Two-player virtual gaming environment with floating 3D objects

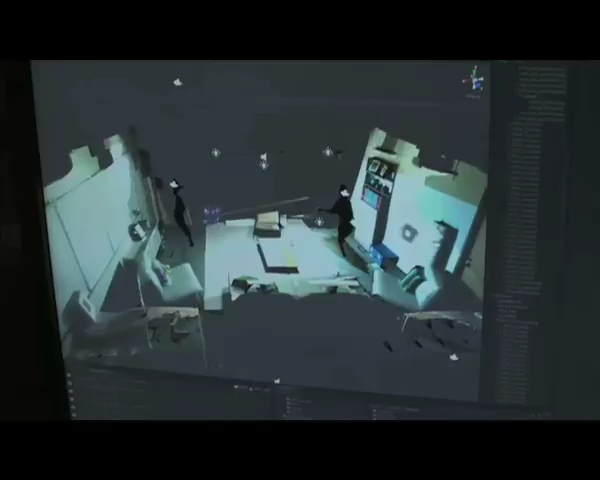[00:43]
When a player lands a fireball on their opponent,
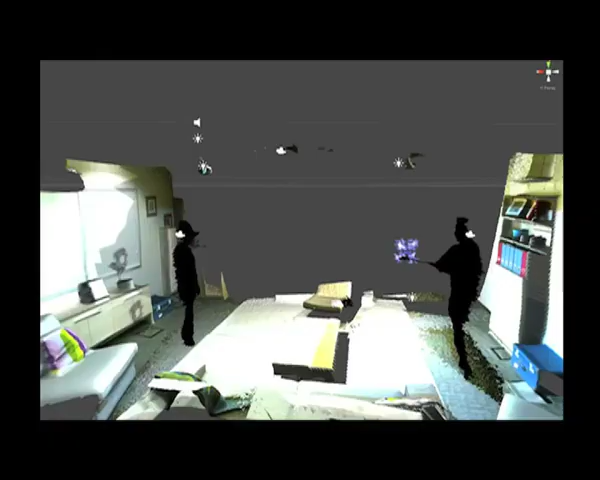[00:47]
this is detected as a collision of the fireball with one of a number of spheres which approximate the opponent's shape.